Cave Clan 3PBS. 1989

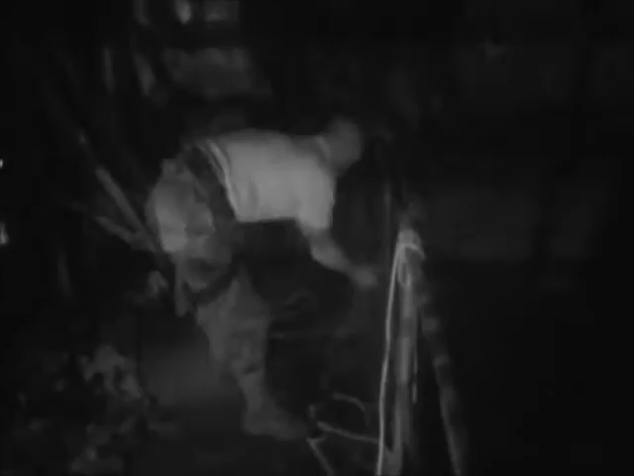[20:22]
I reckon the only danger is, obviously, if it's going to rain, then we just say, if it's going to rain, no drains. But really, the only danger is if you slip over, because it is slippery.
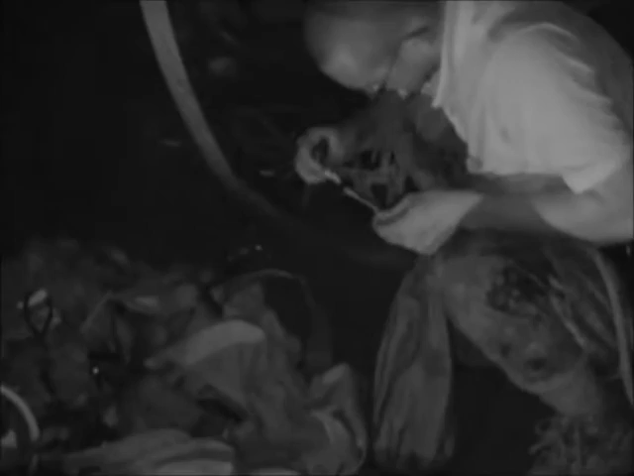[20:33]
Yeah, I noticed it was slippery on the way in. If you have a look at my arse there, it's got a big wet patch on it. Yeah, you learn that the first time and never slip over again.
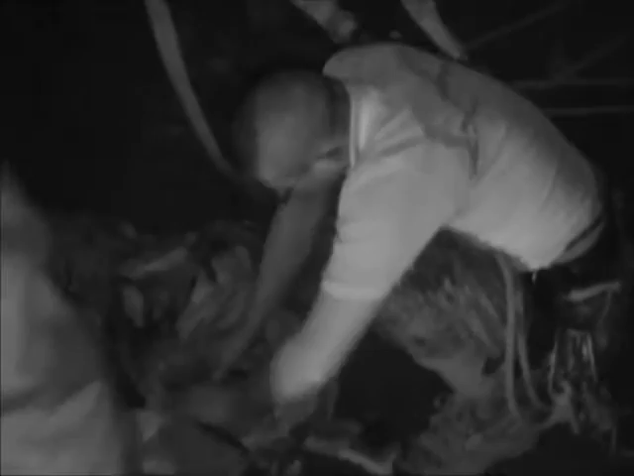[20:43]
But the only danger is bumping your heads and slipping over.